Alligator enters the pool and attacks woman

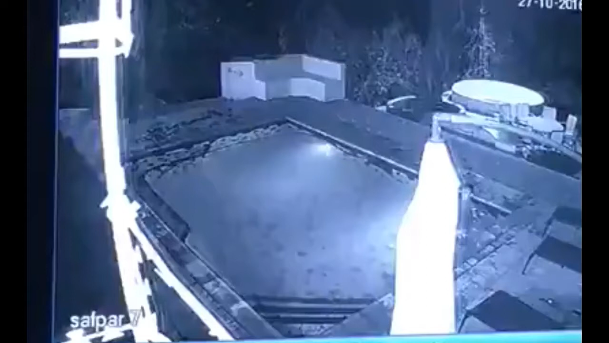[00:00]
You started. Yeah. Yeah. Shit. It's too bad.
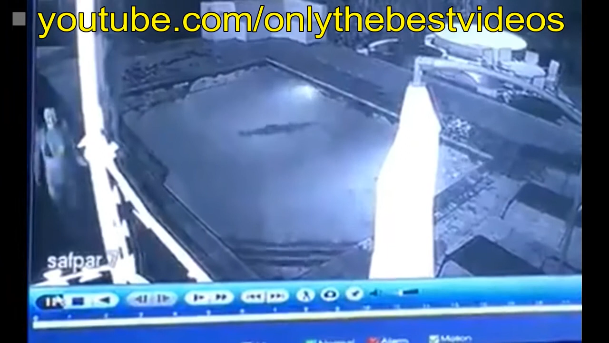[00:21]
That one you didn't see because he went for it twice. Yeah. Yes.